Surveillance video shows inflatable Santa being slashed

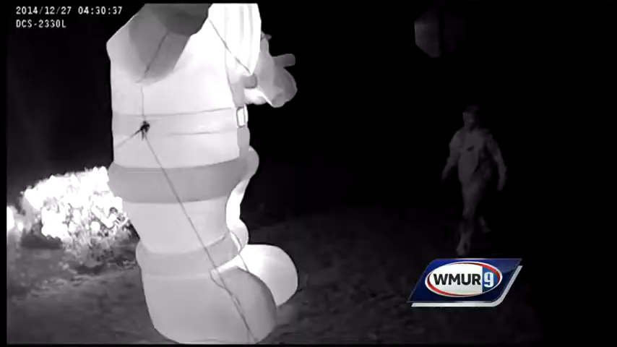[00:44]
TWO DAYS AFTER CHRISTMAS, AT 4.30 IN THE MORNING, A YOUNG MAN TOOK ALL THE JOY OUT OF THEIR FRONT LAWN. IT WAS ALL CAUGHT ON CAMERA.